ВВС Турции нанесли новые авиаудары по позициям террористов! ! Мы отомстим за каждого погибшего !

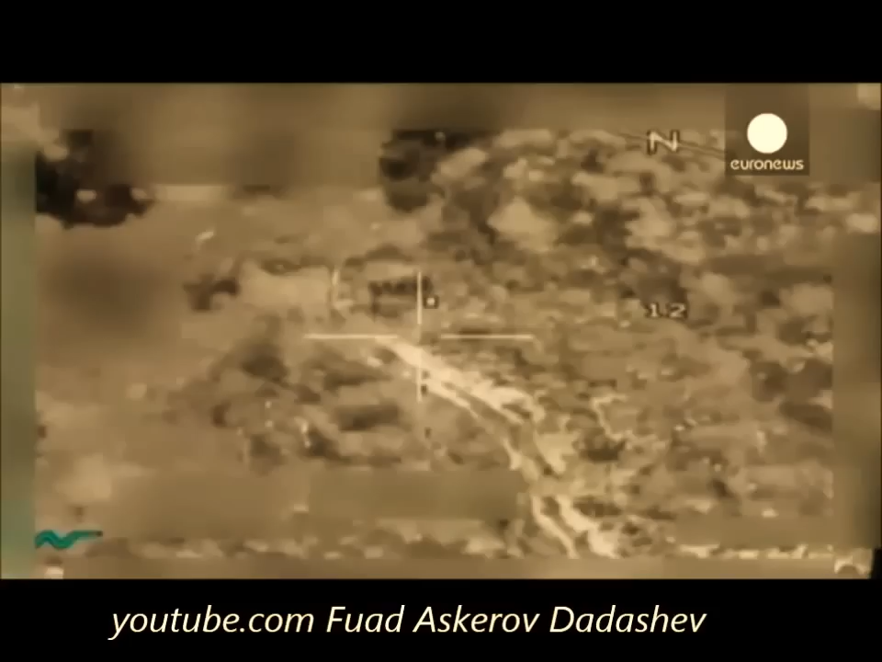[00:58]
Вооружённые силы, опубликовавшие кадры налётов, сообщают,
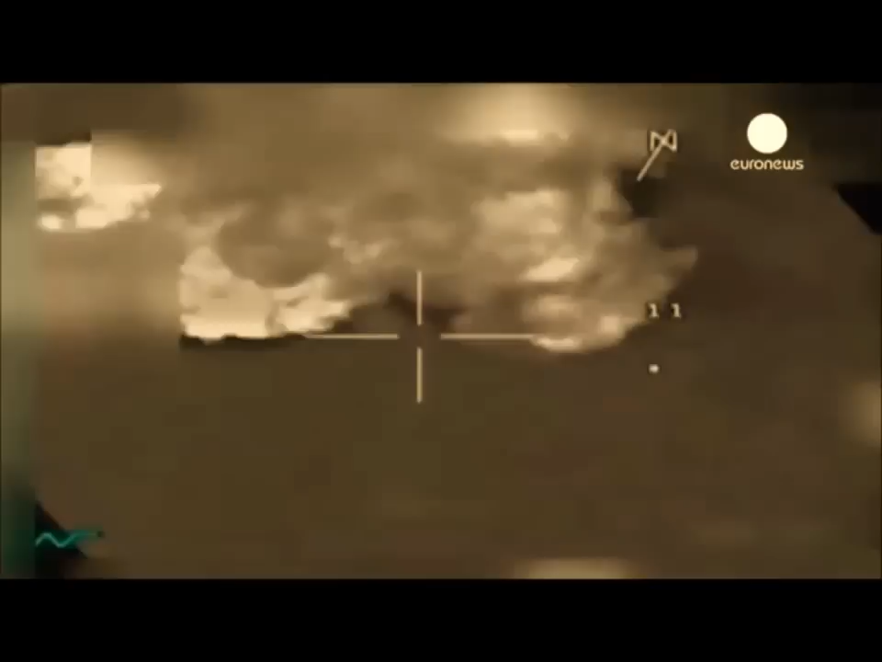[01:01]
что главными целями в этот раз были склады с оружием и припасами.